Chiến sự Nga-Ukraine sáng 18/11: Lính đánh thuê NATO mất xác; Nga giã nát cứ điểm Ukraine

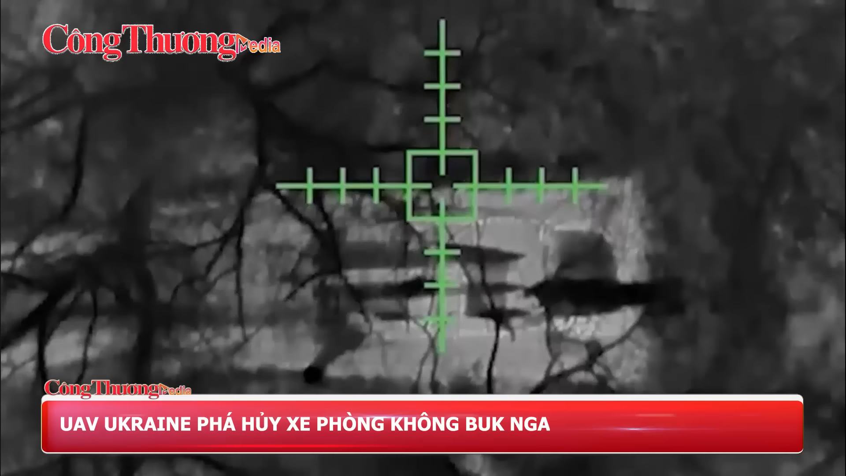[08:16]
Các đơn vị thuộc vệ binh quốc gia Ukraine ở tiến tuyến gần đây đã sử dụng máy bay không người lái UAV thả đạn cối phá hủy một xe phòng không bắc của đối phương
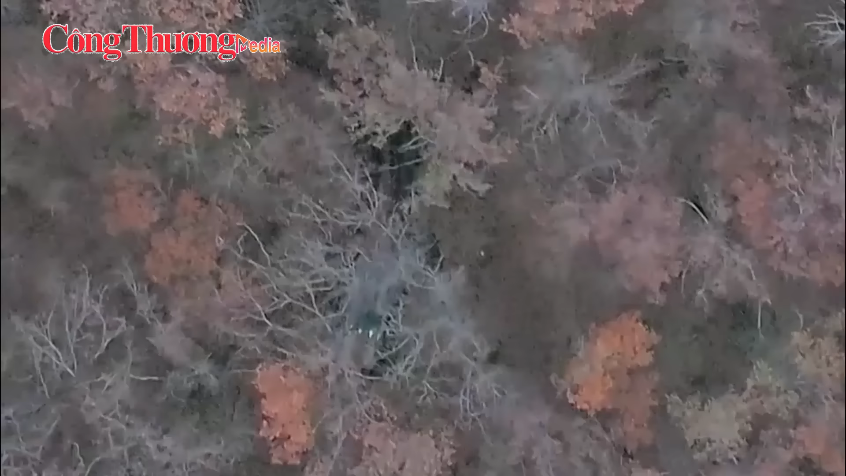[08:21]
Trang Milinua dẫn thông tin từ Bộ trưởng Bộ Nội vụ Ukraine Ihor Klimenko viết rằng Các nhóm điều khiển
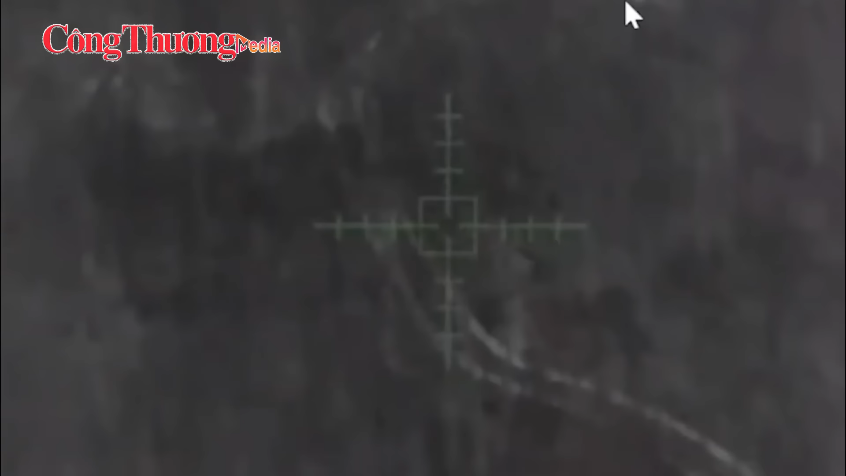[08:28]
UAV thuộc lữ đoàn biệt lập số 27 của vệ binh quốc gia nước này gần
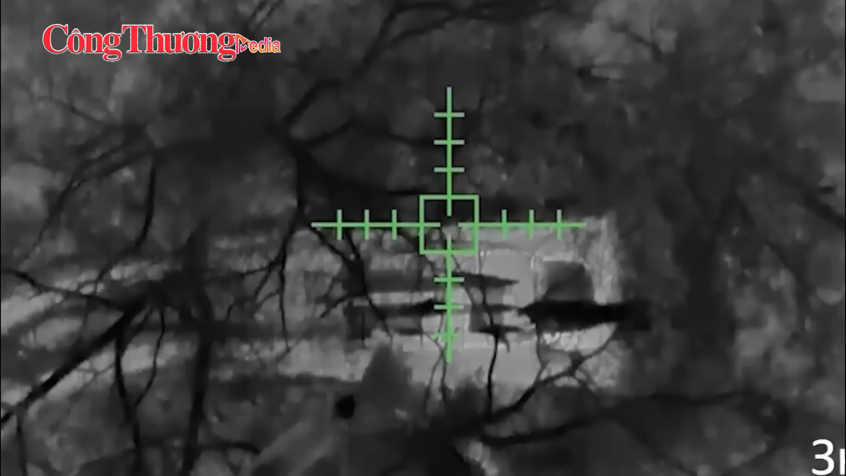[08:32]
đây đã dễ dàng phá hủy một hệ thống phòng không bắc của Nga Trong quá trình thực hiện nhiệm vụ trinh sát,
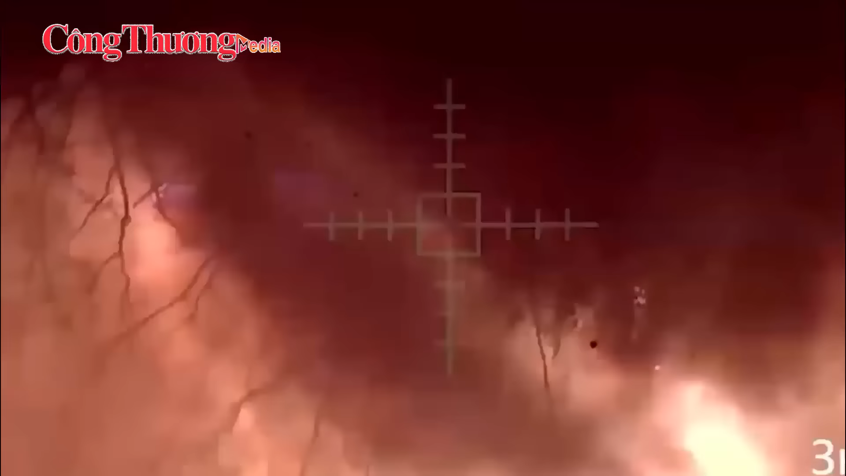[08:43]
khí tài đối phương đã bị phá hủy hoàn toàn Theo tôi,
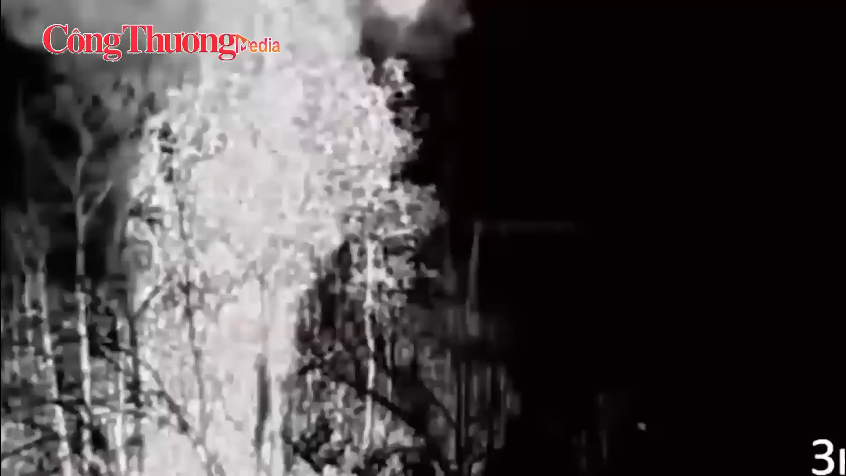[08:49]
giá trị của khí tài trên có thể lên tới 10 triệu USD ông Klimenko viết trên mạng xã hội Telegram
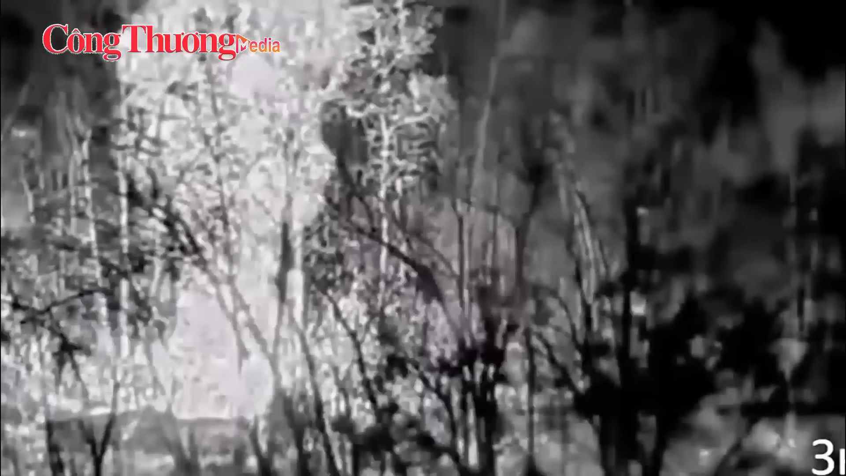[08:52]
Ông
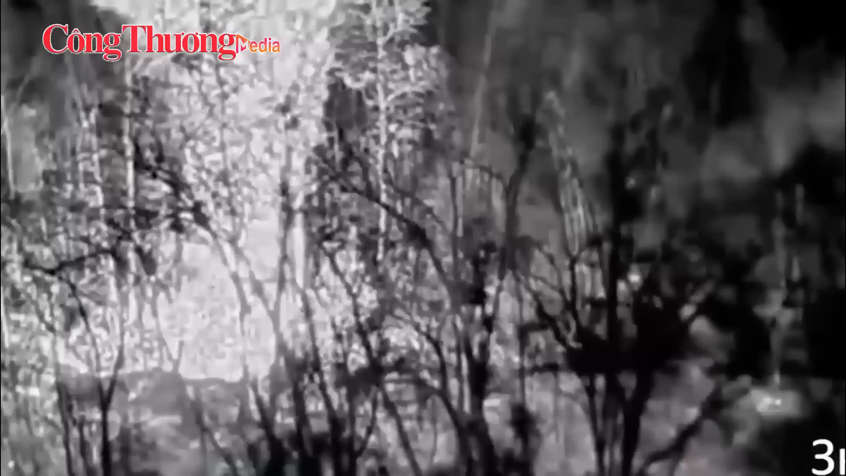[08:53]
Klimenko sau đó đã đăng tải một đoạn video ghi lại cảnh hệ thống Bắc Nga bị phá hủy Có thể thấy,
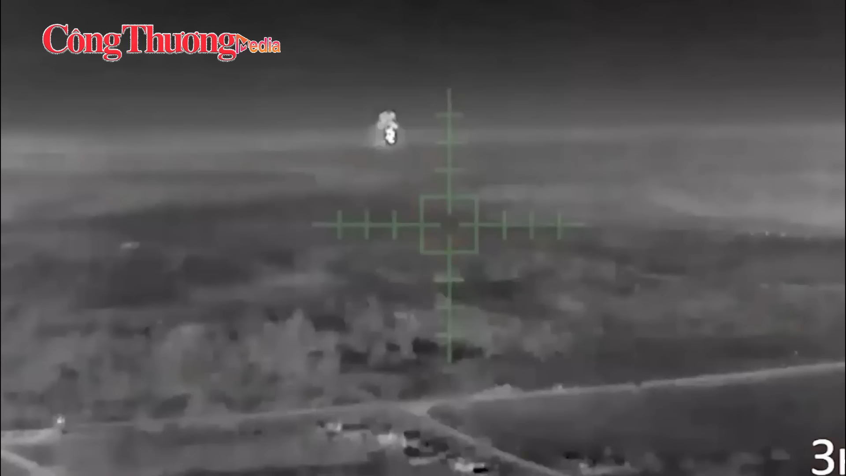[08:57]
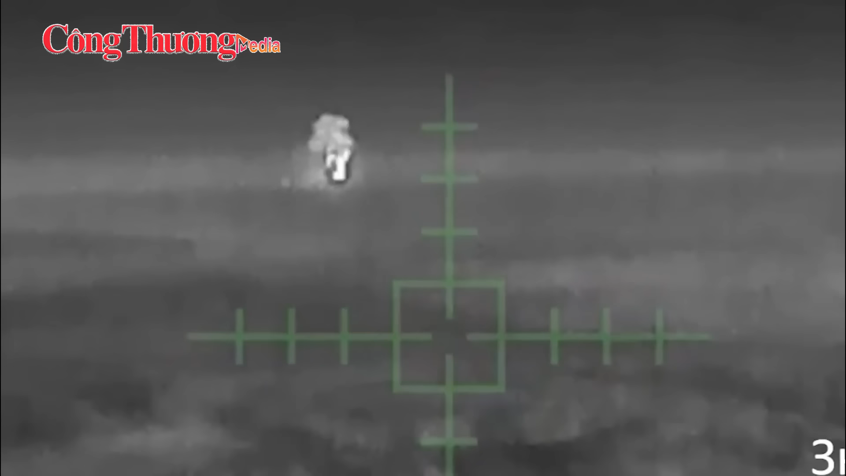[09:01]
khí tài Nga sau khi bị tấn công đã xuất hiện nhiều vụ nổ thứ cấp
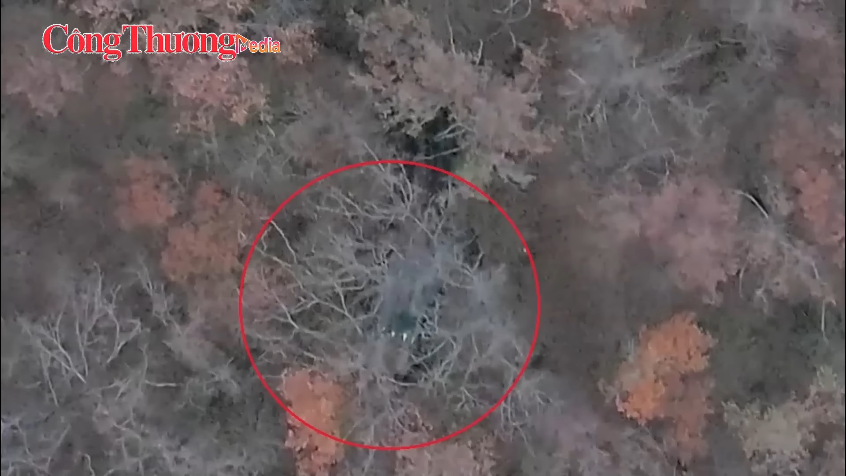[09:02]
nghi dù các quả tên lửa lắp trên xe gây ra Hiện quân đội Nga chưa bình luận gì về video được quan chức Ukraine Klimenko công bố
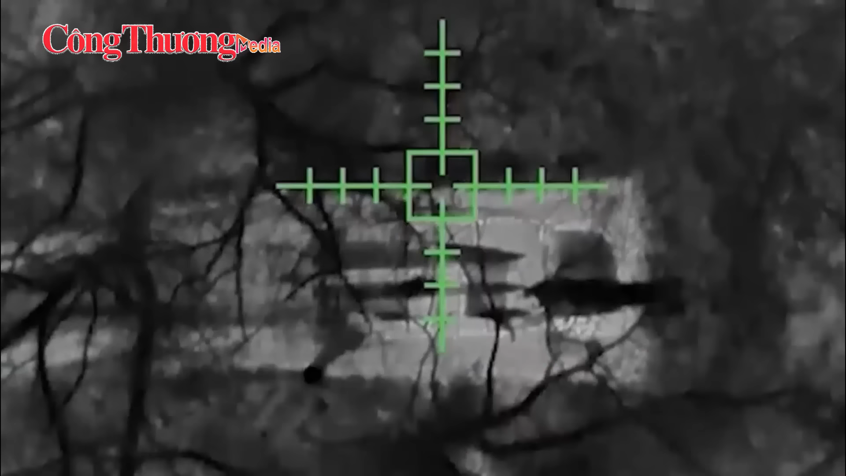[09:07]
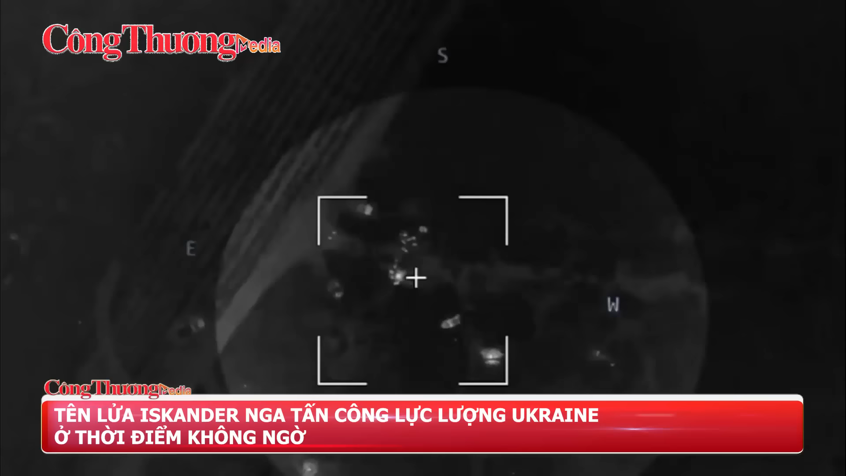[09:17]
RT thông tin tên lửa Iskander của Nga đã tấn công chính xác vào một thời điểm tập trung quân của lực lượng Ukraine Số quân này đang được
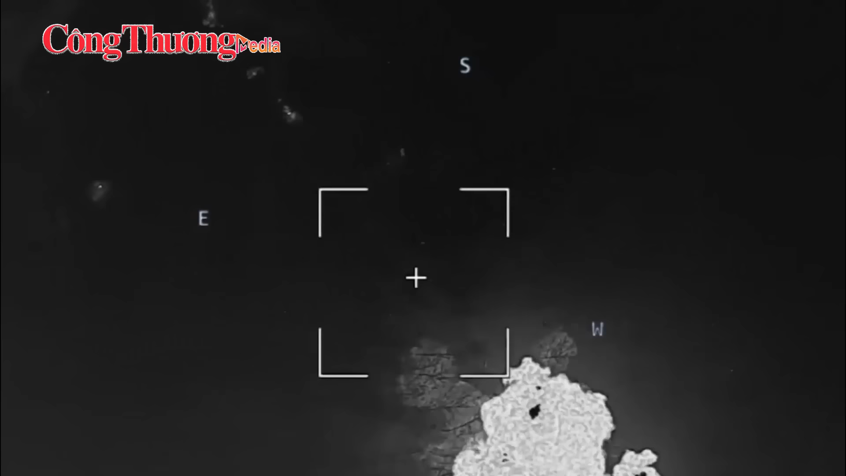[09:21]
chuẩn bị để triển khai đến khu vực Kursk của Nga Địa điểm bị tấn công được cho là ở vùng Sumy của Ukraine Vào tháng 8,